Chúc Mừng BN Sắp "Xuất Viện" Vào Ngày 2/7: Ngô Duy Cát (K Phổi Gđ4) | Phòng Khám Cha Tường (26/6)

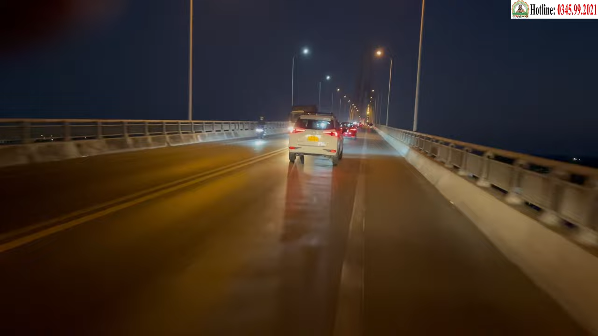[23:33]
xe khách rẽ vào quốc lộ 60 Đi đến cầu Địch Miễu Địa phận giáp ranh của tỉnh Tiền Giang và Bến Tre